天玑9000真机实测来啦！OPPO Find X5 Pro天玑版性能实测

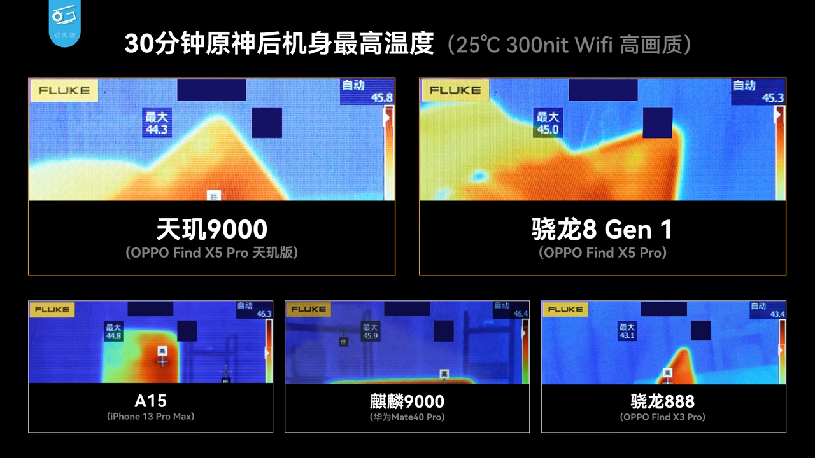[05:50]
温度表现上天机版的机身最高温度也是44度出头并不算很高但是发热位置是在手指握持的地方所以说高负荷游戏还是能感觉到发热烫手的既然7W的功耗对于这个机身来说依然有点吃不消依然需要消消火气那么降点画质是不是可以跑得更好呢?
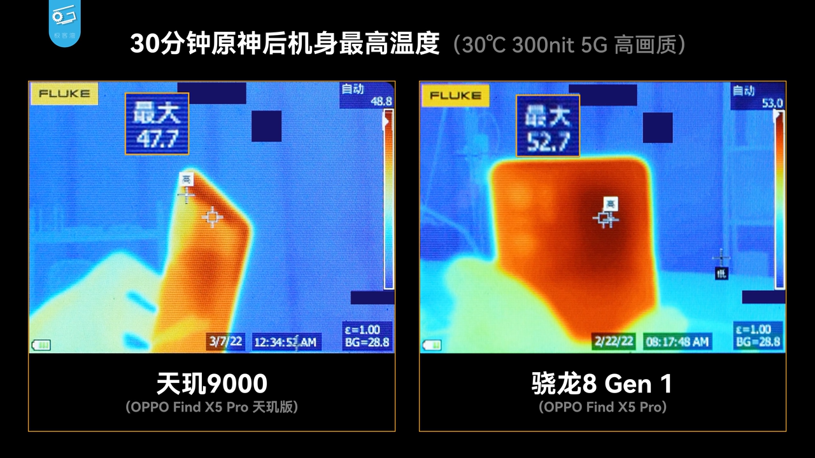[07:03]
1机型这个体验在我们参测的历史机型里已经算是不错了